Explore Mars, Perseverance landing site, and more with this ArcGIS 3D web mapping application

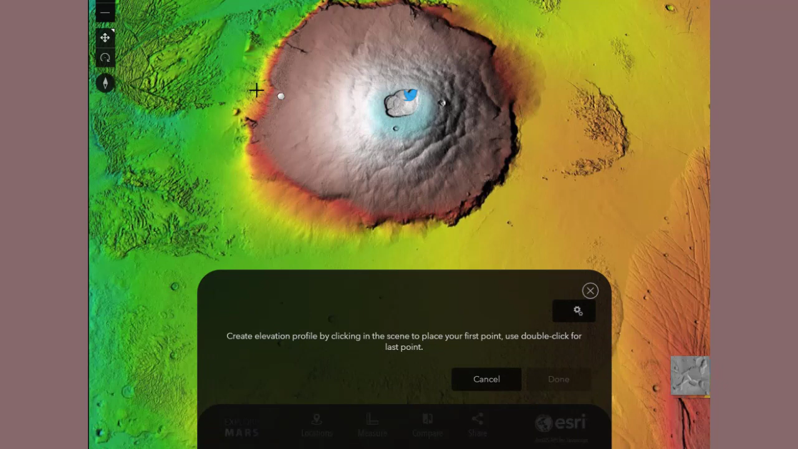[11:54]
one of the largest volcanoes in the entire solar system. Wow, look at that.
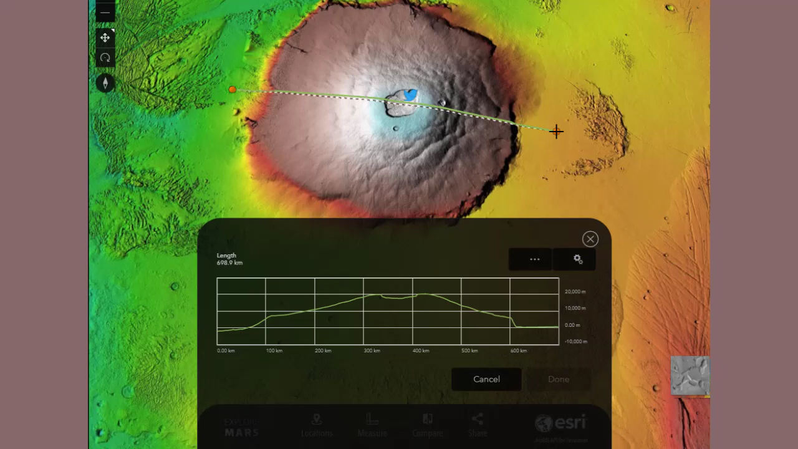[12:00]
So, you can see here, 20,000 meters. Again, dwarfing Mount Everest.
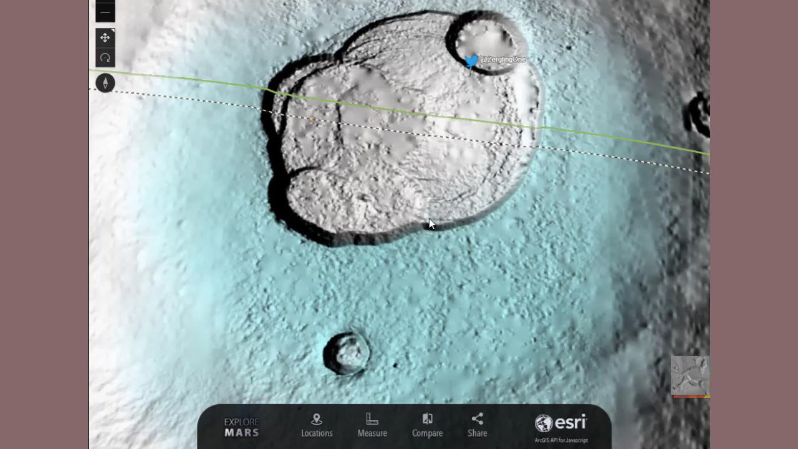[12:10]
And then let's take a close look at the top of it. Fascinating. Just absolutely fascinating to be able to do this.
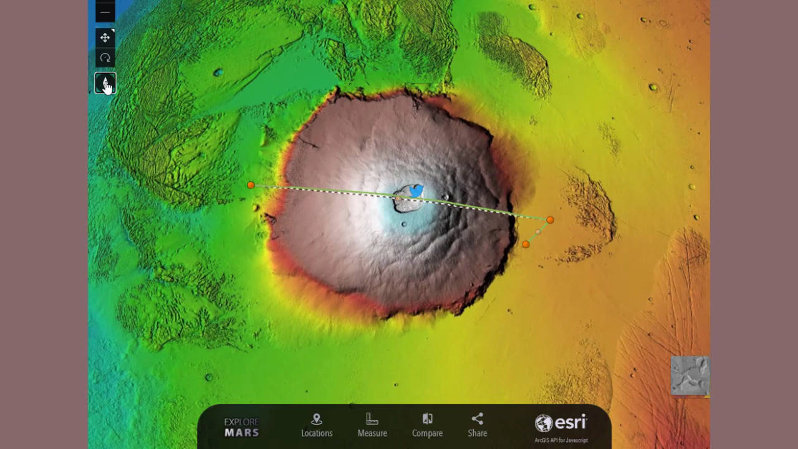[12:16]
And on the left side there, you can see I just touched on the north arrow,
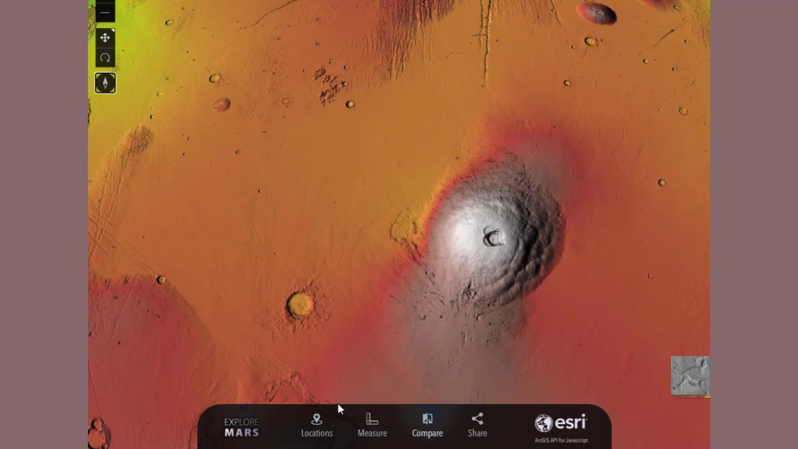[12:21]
so you can always orient back with north at the top with any of these tools.
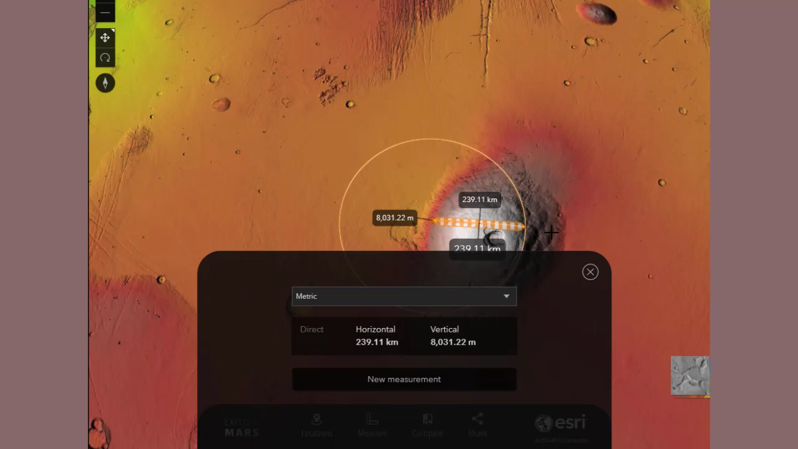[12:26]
But even smaller craters and volcanoes are impressive.